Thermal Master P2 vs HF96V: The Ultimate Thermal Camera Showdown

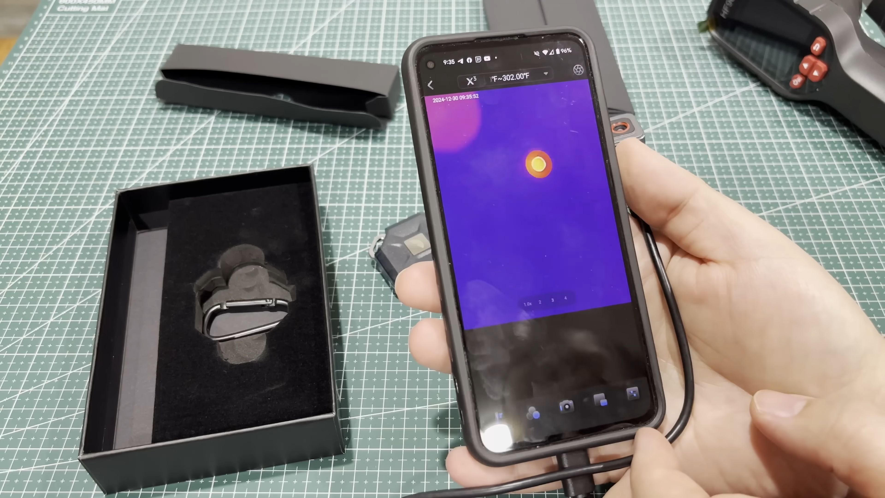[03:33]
You can change the, you know, the representation of the temperatures and everything if you want.
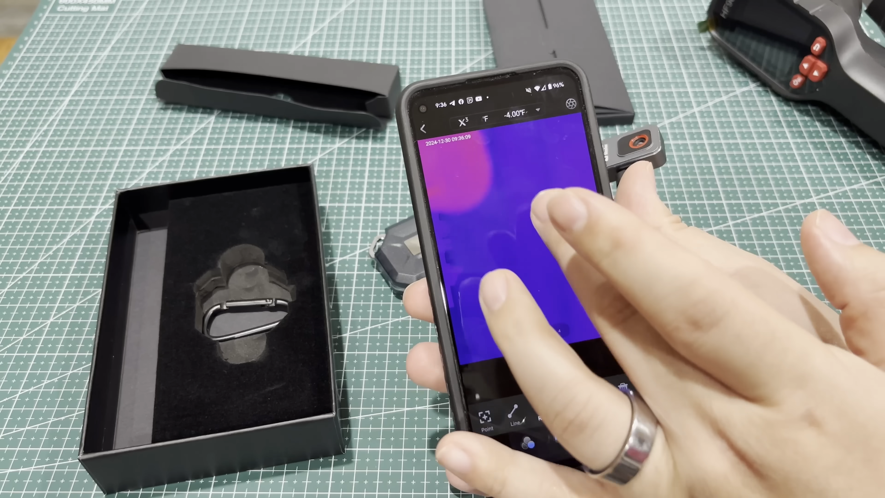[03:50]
You can draw circles and stuff around stuff to kind of, you know, focus on a specific area. You can take photos or you can... So, you can take a photo.
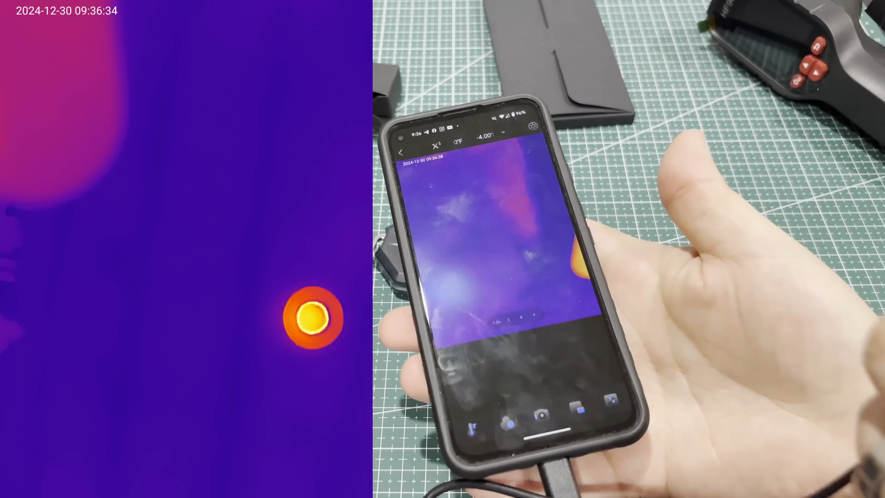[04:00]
Let's have a look at me here for a second. It's upside down there. There we go. So, you know, like my glasses reflect infrared so you can't see through them.
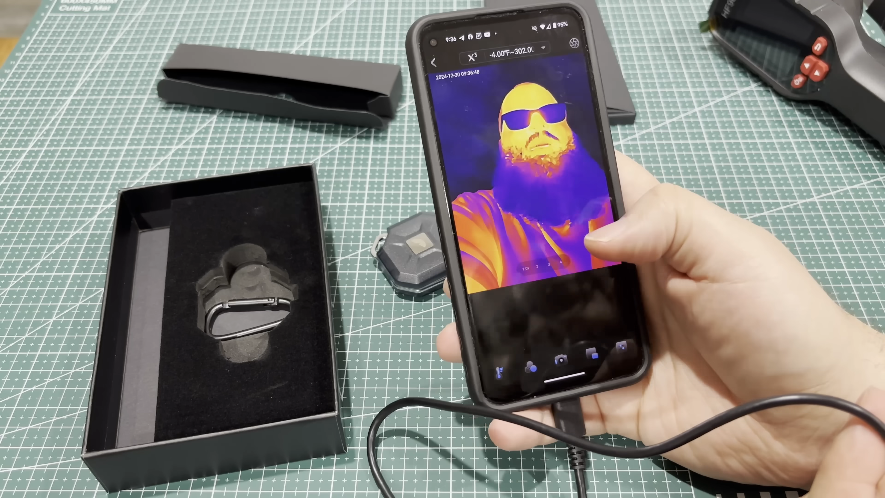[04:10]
But, you know, you just take your photo or I can go ahead and get video. Give it the permissions at once. And we'll go ahead and throw this video up on the screen so you can get an idea of what it's like.
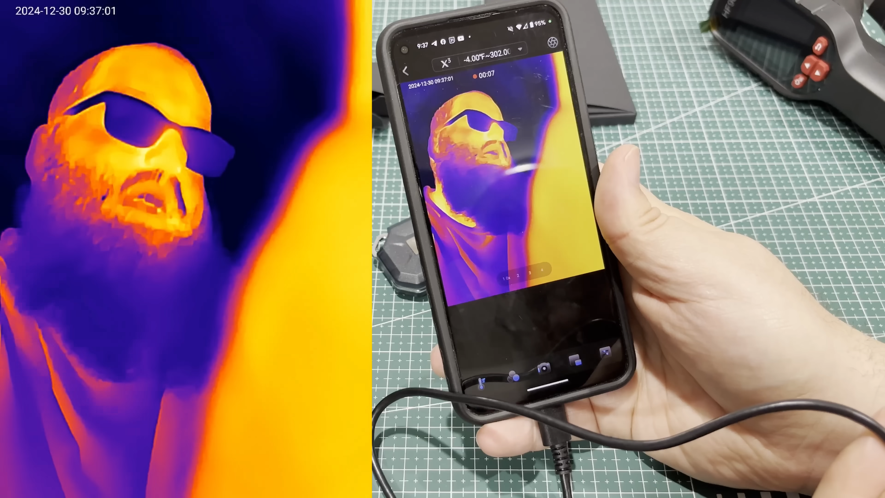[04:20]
But what I like about this is this is very smooth. The HSF Tools one, it's kind of choppy. The one I had before is even choppier.
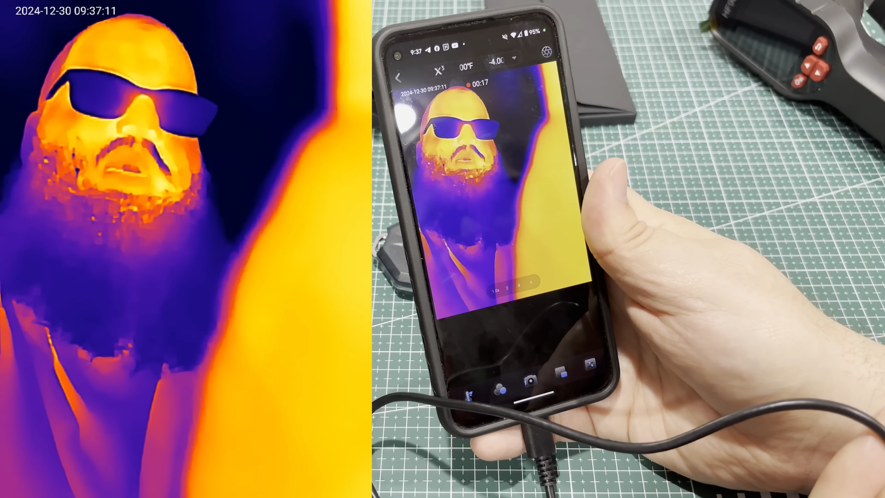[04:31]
You do see my mouse a little lagged but not a big deal. Like you get real time basically with this which is great if you're trying to diagnose something.
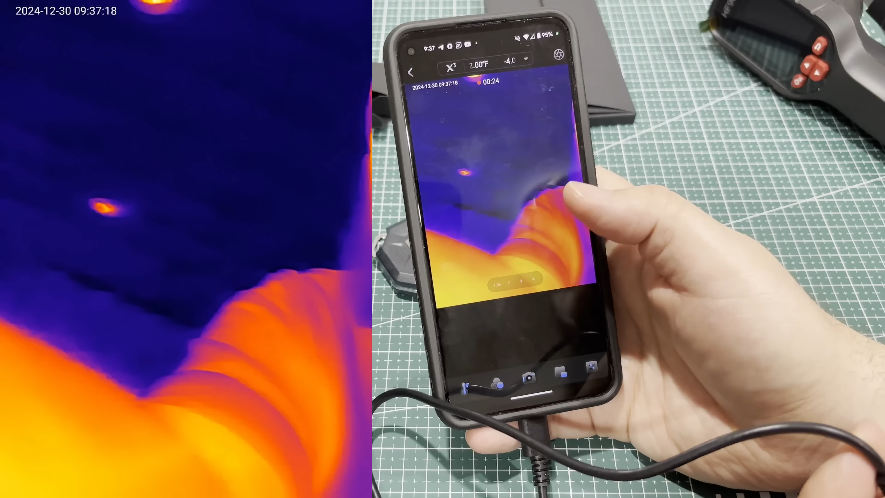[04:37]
You don't want to wait for the stupid refresh and everything. So, let's go ahead and stop that. So, up here at the top you can change the temperature range. Let's look at that can light again. And we're just going to pinch to zoom so you can zoom in which is kind of nice.
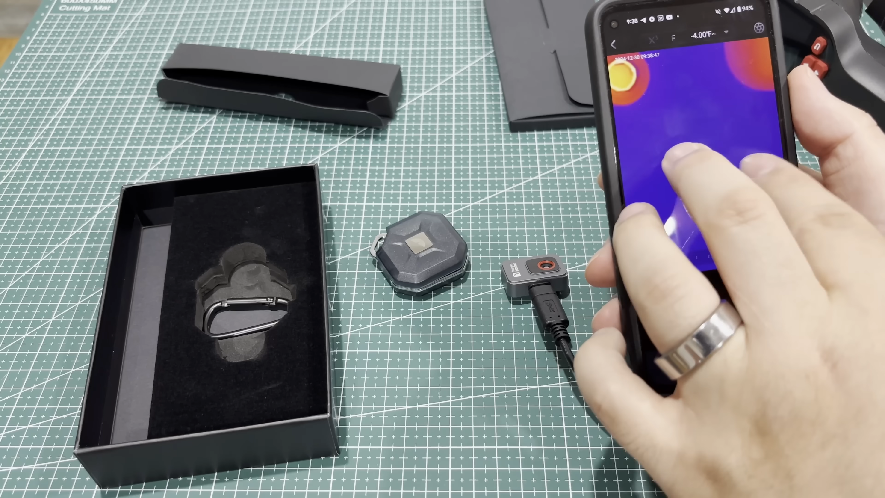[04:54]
So, when you're here in the camera, you just come up here to the top and you can go back. You can go into the settings. It'll tell you like the device details and stuff. You can change your image settings.
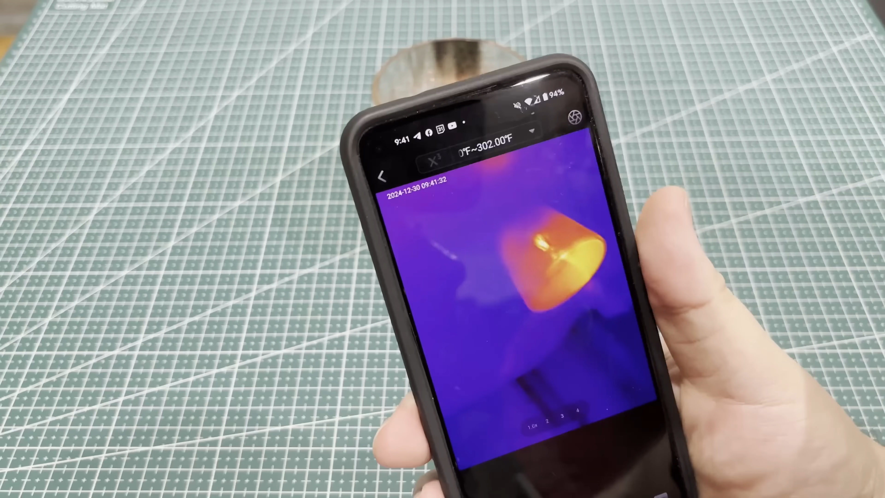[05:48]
Let me get the camera where you can see it.
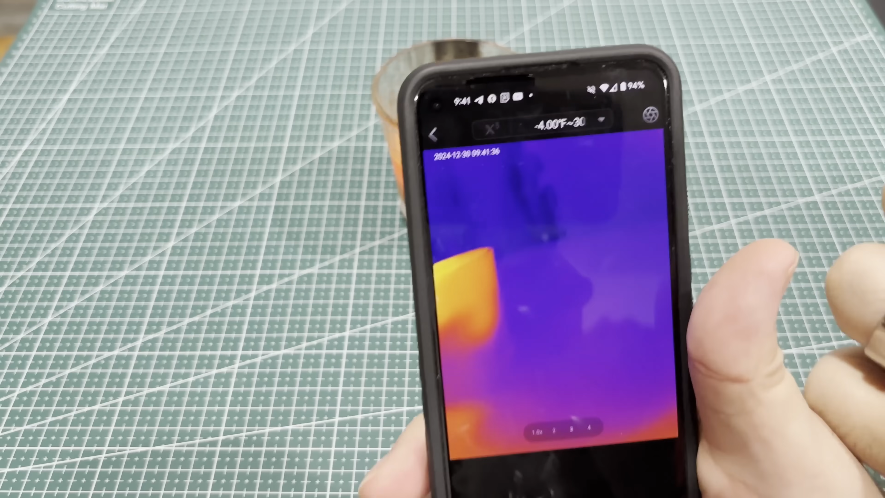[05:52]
And, you know, there we go. Oh, that's interesting. You can actually see the smoke coming off because it's carrying heat.
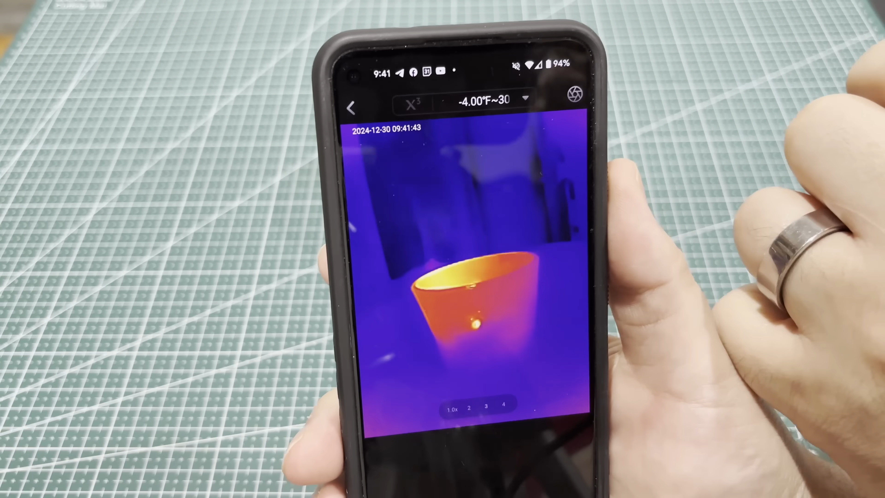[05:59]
I never would have thought of that. But, yeah. And now, I believe it does have a burn detection.
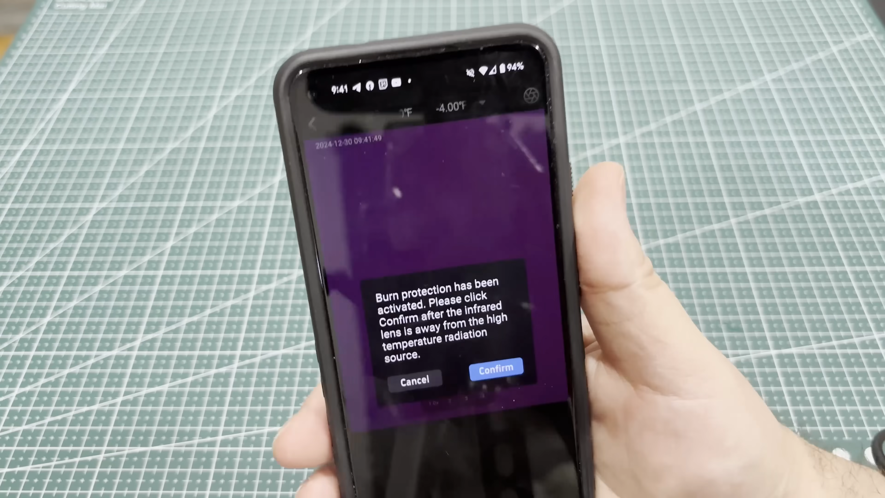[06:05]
Yep, there we go. The burn detection kicked in. It detected a high heat source. It wanted me to move the lens away from the high temperature radiation source.
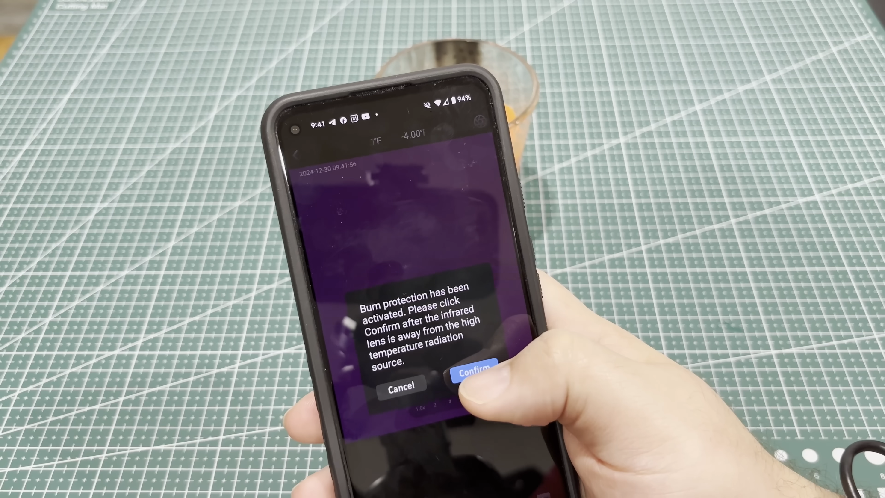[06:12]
So, we can confirm that and it'll go away.
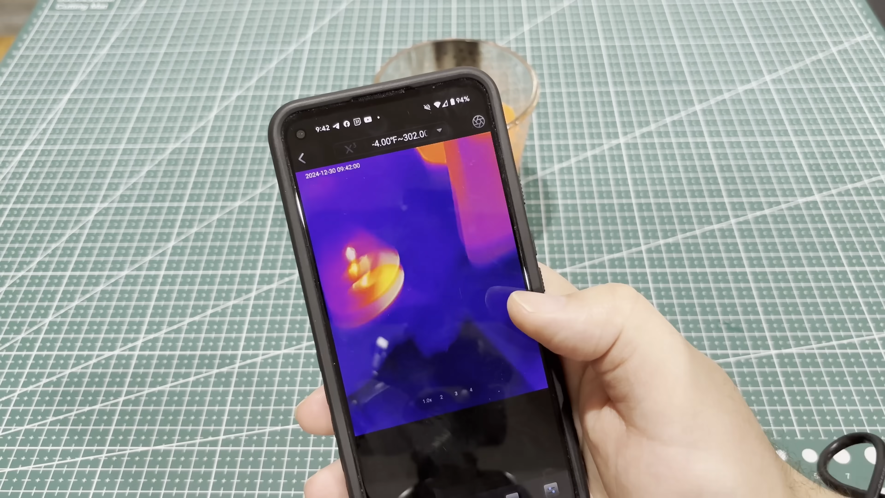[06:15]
And then, oh, yep. See, that kicks in quick. Nice little safety feature.
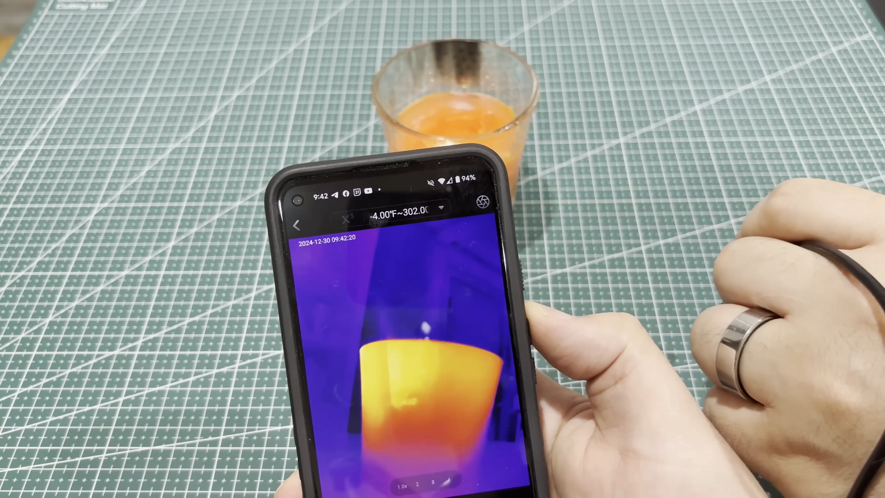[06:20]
I just love watching the smoke there. Let's go ahead and take a couple photos here.
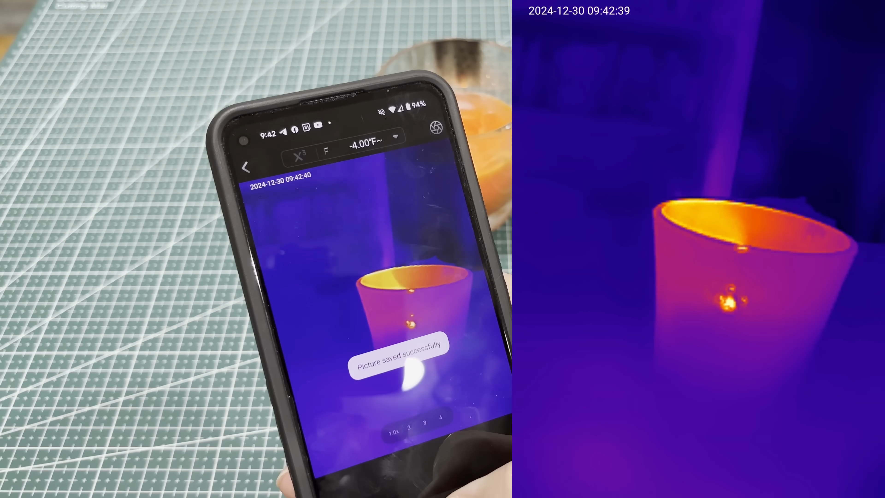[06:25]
So, there's some photos we can look at. I can take video with this Thermal Master. But with, like, this HF96V, I can only take still images. I'm going to try to make these similar here. But, you know, I've only got so many hands. But, yeah. Just the fact that you can do video with the one and you can't with the other just kind of makes it better.
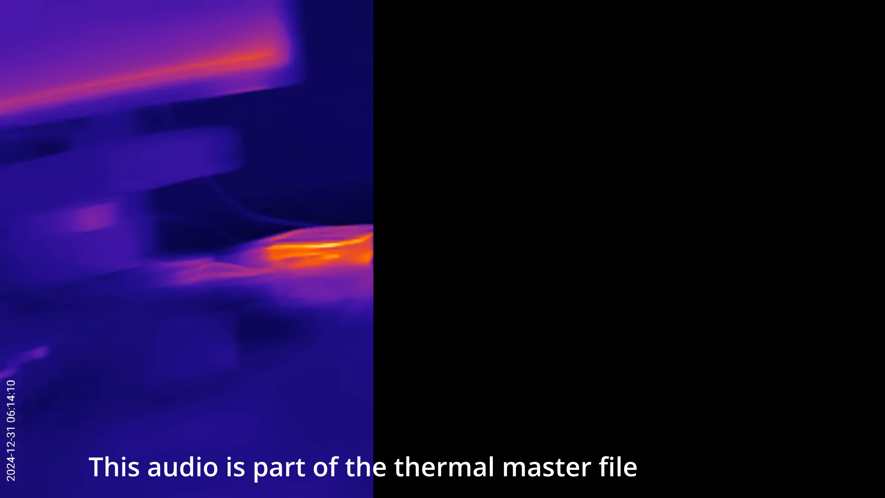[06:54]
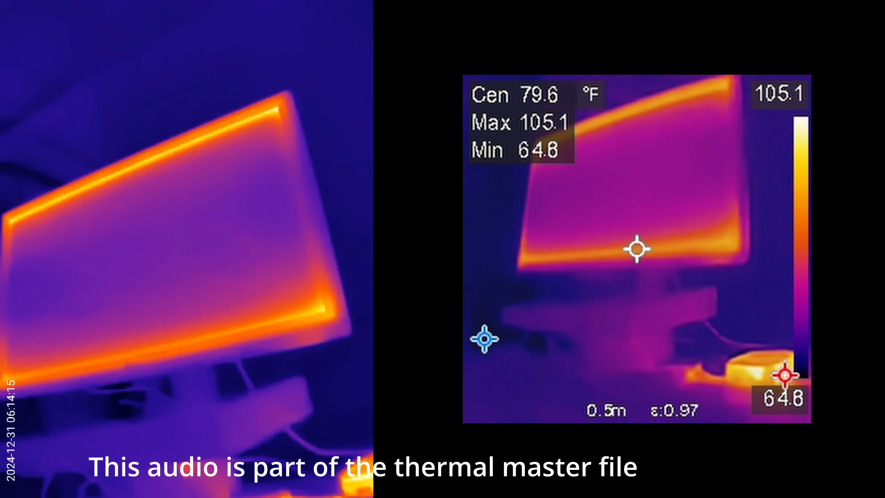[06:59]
On screen: spot 79.6°F
You can still see in real time on both displays. But, sometimes it's nice to catch the video because if something is dynamic and a temperature is changing and you want to look at it later and kind of see,
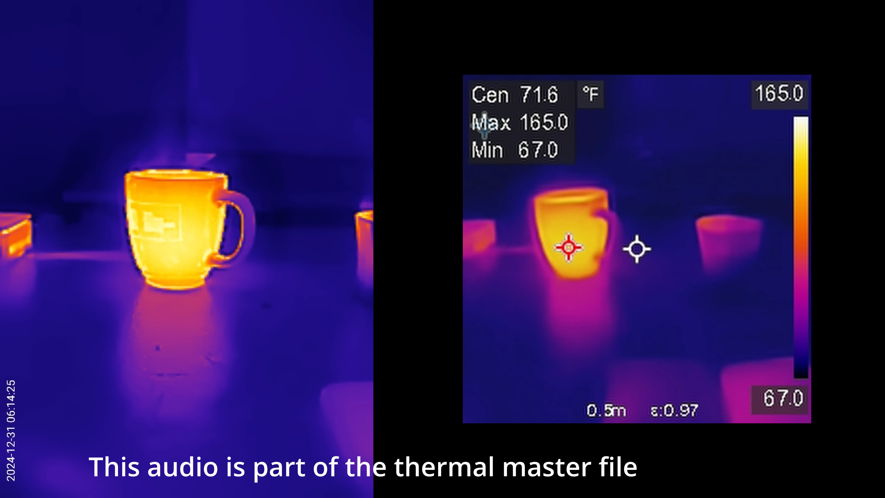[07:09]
On screen: max 165.0°F, min 67.0°F
you know, where something is going wrong or whatever in, like, an engine or something. Or, to see how heat's distributing through something over time. It's so much better to be able to capture that video. You just can't do that with this.
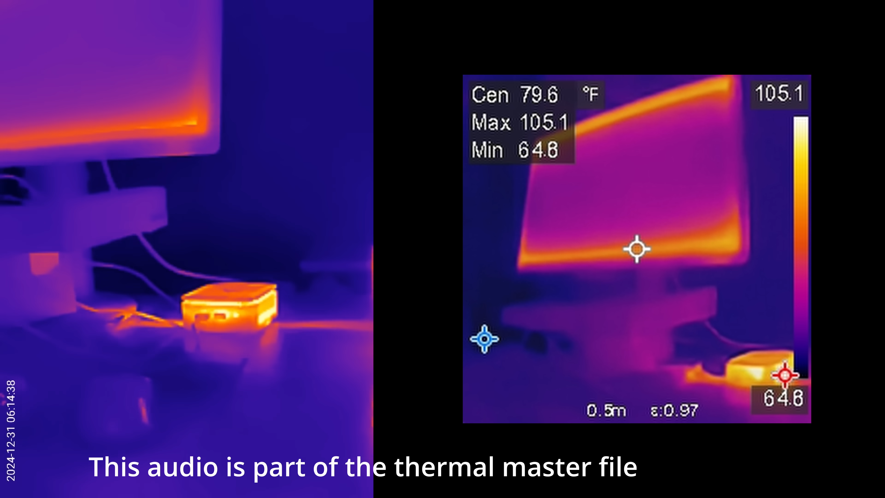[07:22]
On screen: spot 79.6°F, max 105.1°F, min 64.8°F, scale top 105.1°F, scale bottom 64.8°F
This also has a lot better resolution than the HF96V, as you can see here with this computer.